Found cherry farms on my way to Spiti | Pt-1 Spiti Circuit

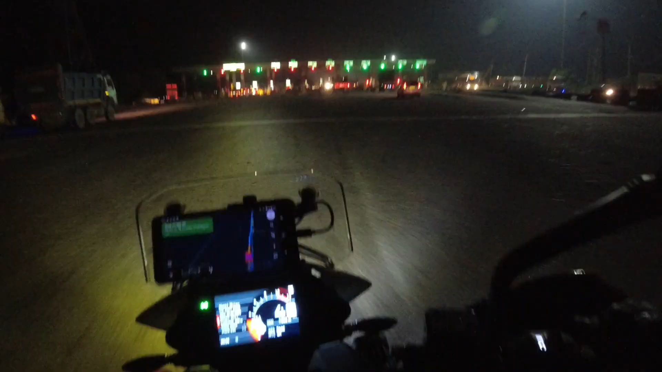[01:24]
Guys, ये हम आ गए करनाल के टोल पे.
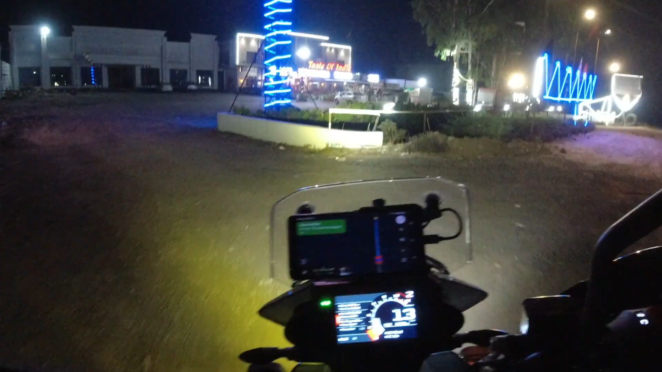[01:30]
ढाबे पे रुकते हैं, चाय पीते हैं, फिर यहीं से तेल भी डलवा लेंगे.